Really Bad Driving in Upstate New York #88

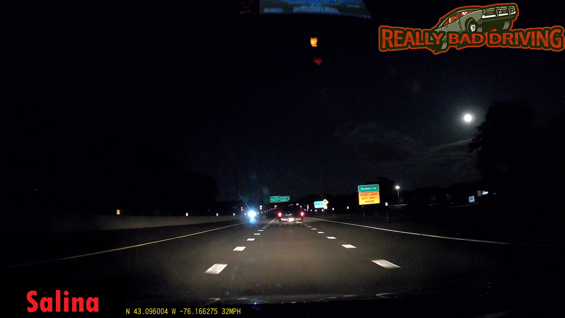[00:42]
You can see all the way to frickin' Oneida from here. What was that guy doing back there? He emerged over last second.